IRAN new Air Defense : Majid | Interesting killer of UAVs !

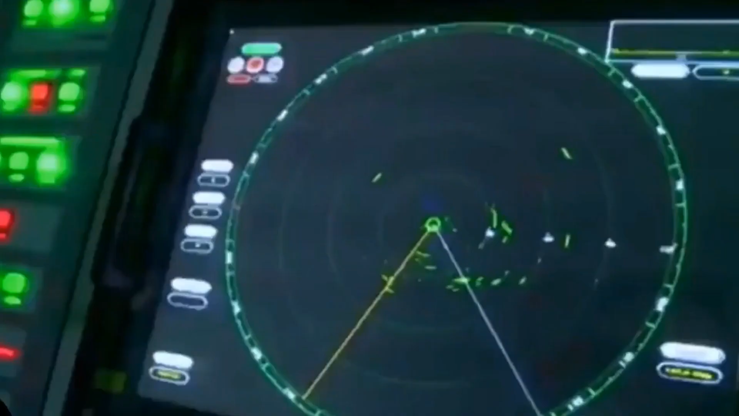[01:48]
a strong detection capability both in terms of radar
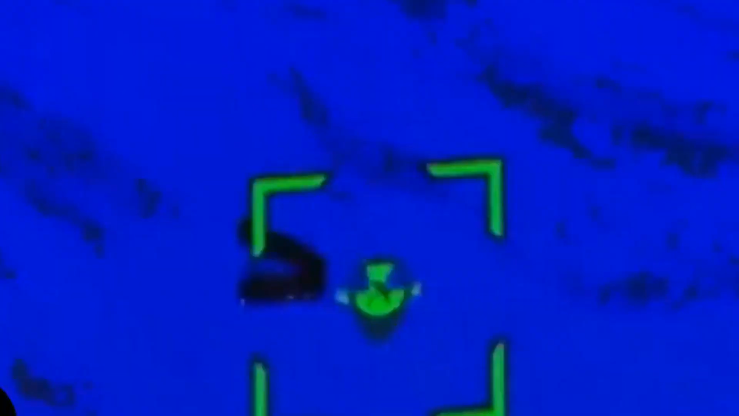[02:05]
capable of detecting suicide drones and